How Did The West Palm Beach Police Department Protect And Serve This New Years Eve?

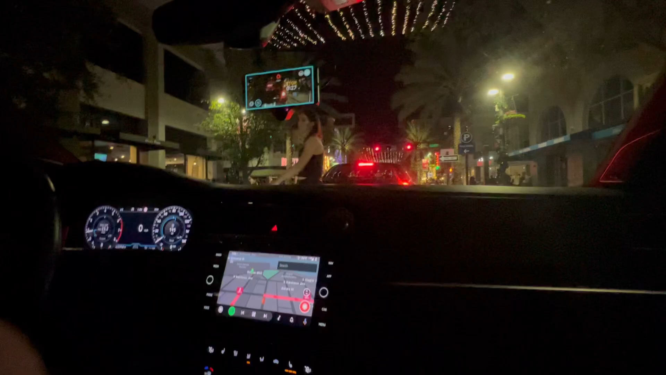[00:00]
hey guys we're in downtown west palm beach new year's happy new year everyone
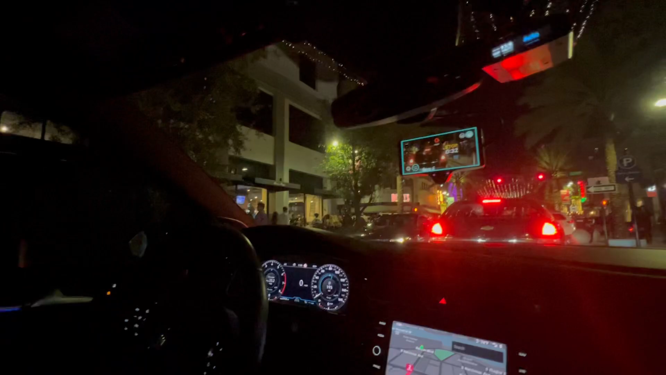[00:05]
we got a lot of drunks over here and we got palm beach free breaths what's up everybody happy 2023 to you